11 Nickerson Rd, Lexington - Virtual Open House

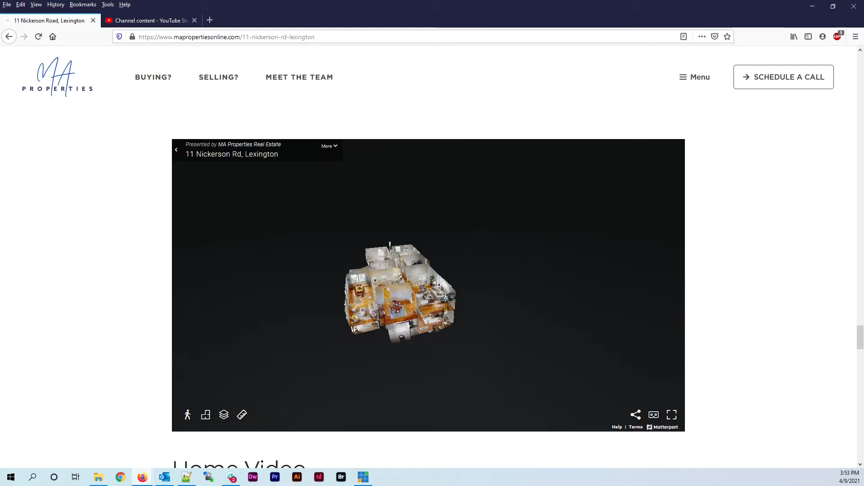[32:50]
lot you can do with this tool let me put in
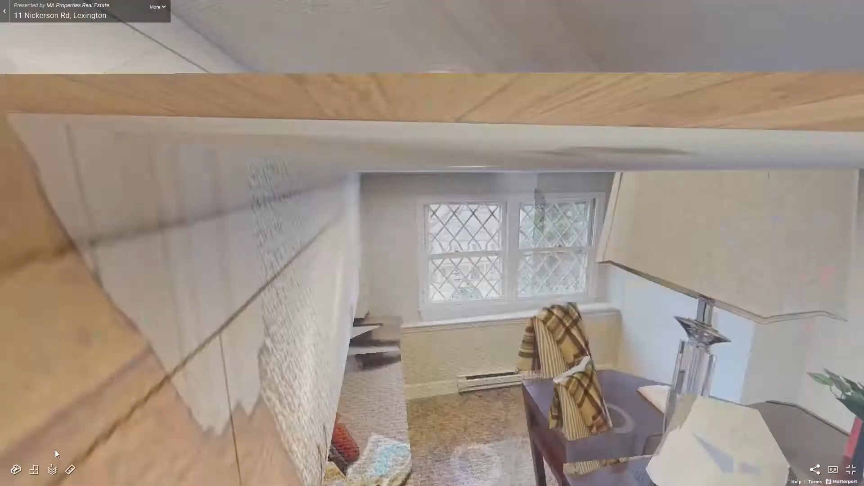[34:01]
i here we go it can kind of jump between the different floors um you can do exactly the same down here of course you know go back and for um through
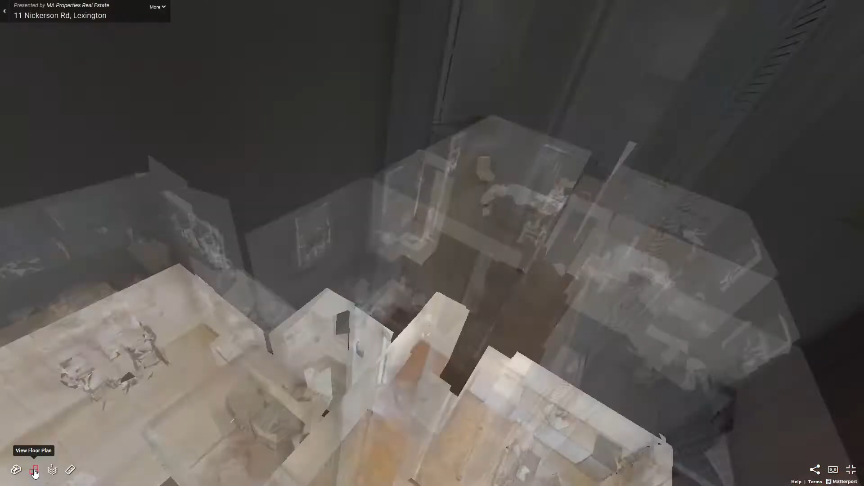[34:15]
plan now this isn't the usual schematic floor plan with the measurements and you know black and
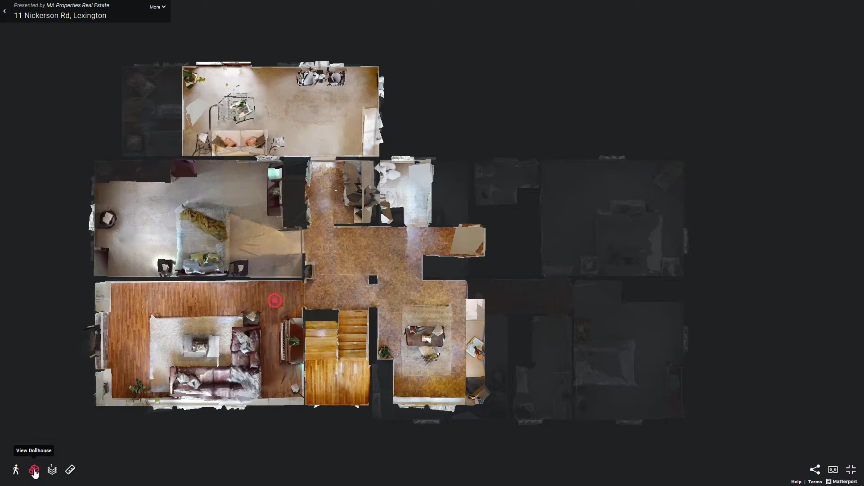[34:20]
white as it were um this is one with the furniture in the home so here we have the lower level in this home let me do that floor selector again and go up to the second level you can see it with the furniture within it giving you some context around the home the challenge with a schematic floor plan is you really you could got the measurements at 12 foot 10 um but that doesn't really give you the context of you know will my furniture fit within it will my queen size bed fit within it this floor plan gives you that perspective you can see here
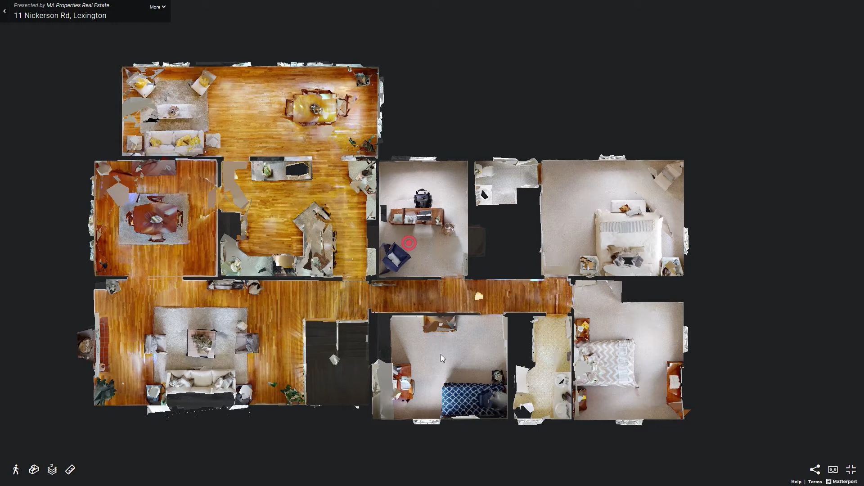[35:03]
um this is the master with the ensuite bathroom um you can see that that's probably a queen size bed i would say maybe even larger and there's plenty of room for it um but you can kind of get get the context around um around that that home so that's the floor plan one other thing you can do danny's favorite view this one let me turn all the floors
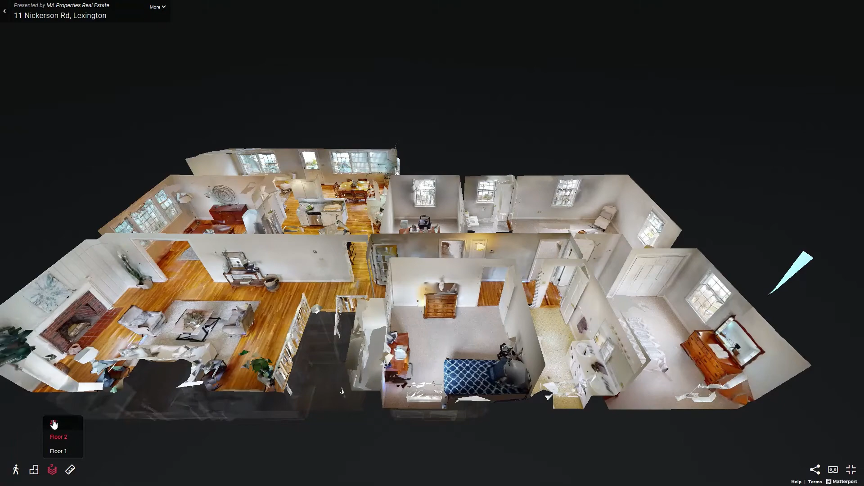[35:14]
on for this one and it is to give you that kind of dollhouse view because you can begin to see what's on top of what now
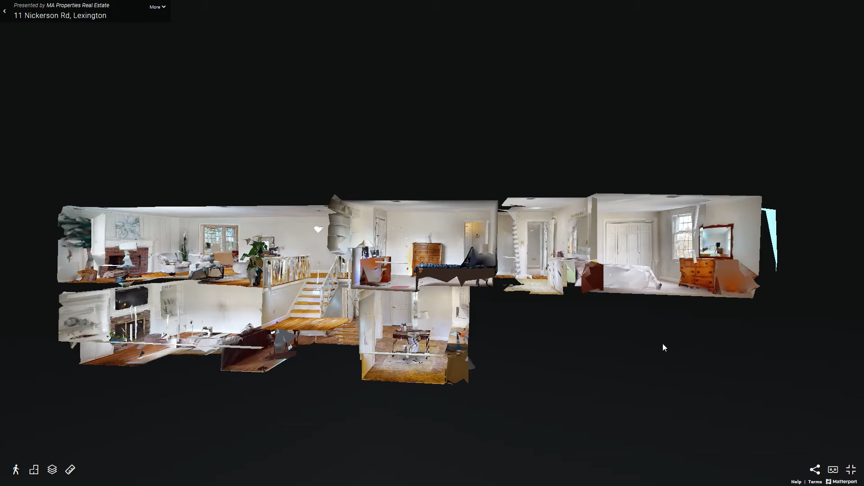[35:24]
that's the garage area as you can see we don't take the 3d tour to the garage and that's that area there garage and utilities
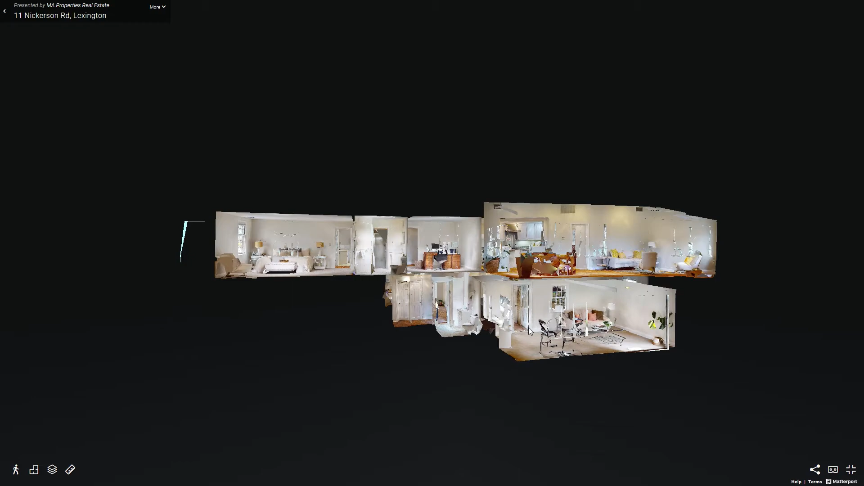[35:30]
actually but you can see the you know an aspect of the home that you wouldn't ordinarily see allowing you can to see what's on top of what you know
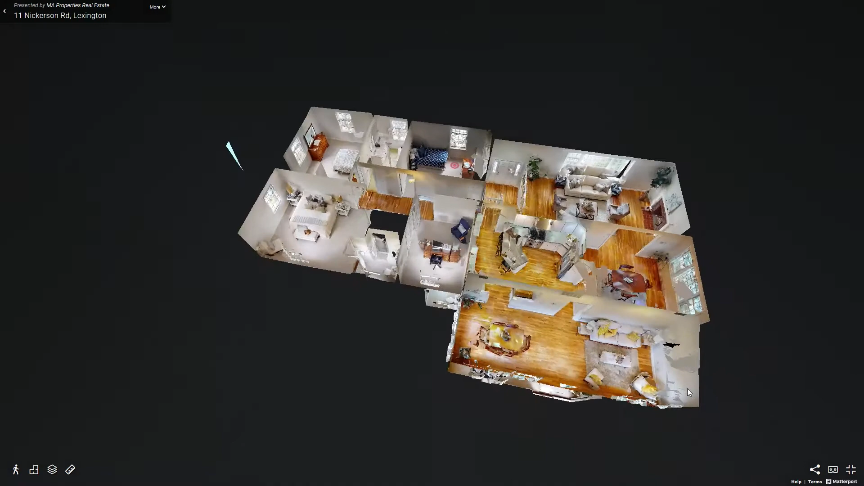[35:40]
if you're thinking of expanding bathrooms and so on useful to see you know what's below an existing bathroom
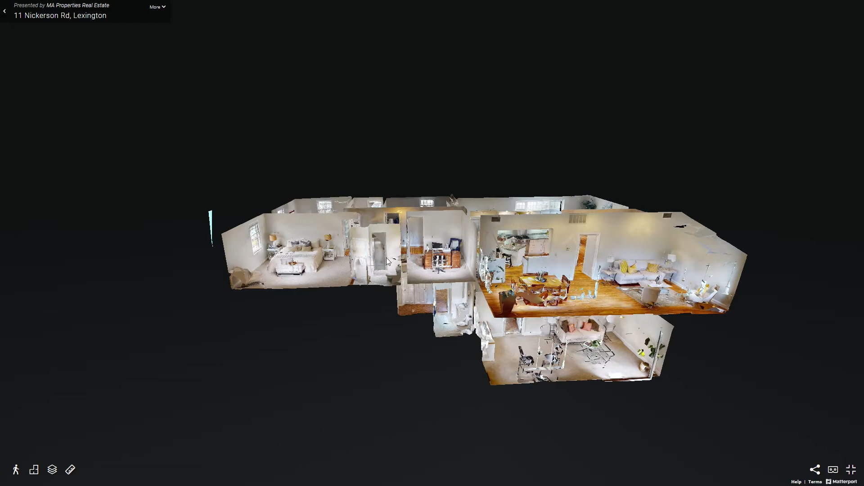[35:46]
to see if it's relatively easy to put another bathroom and so on so there's lots of uh you
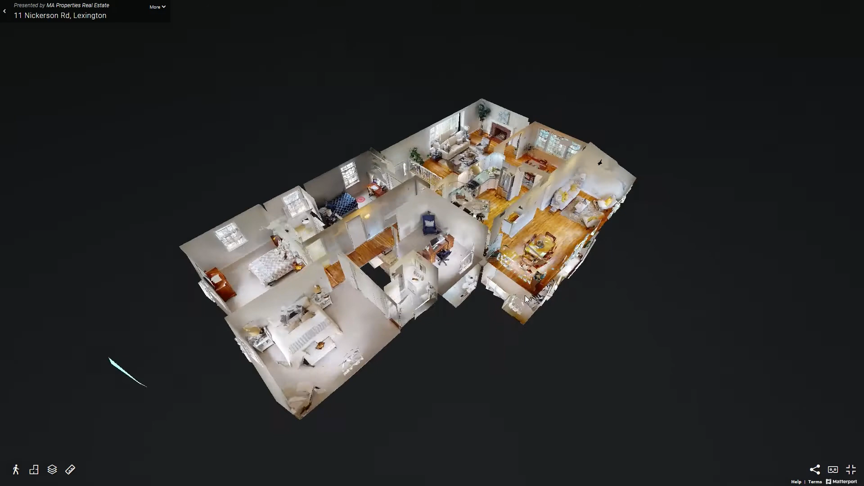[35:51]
know uses of this tool it's just a different perspective of it um of the home just
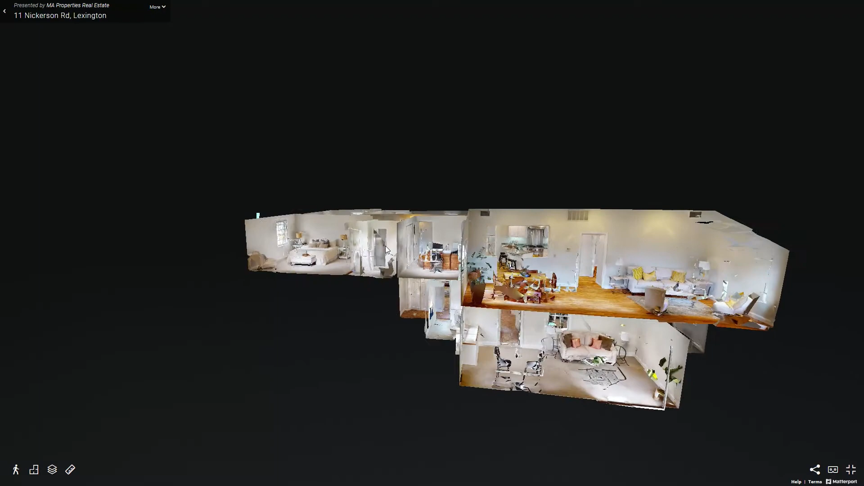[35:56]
to give you a sense of you know what it looks like there you go so hours of hours of fun there of course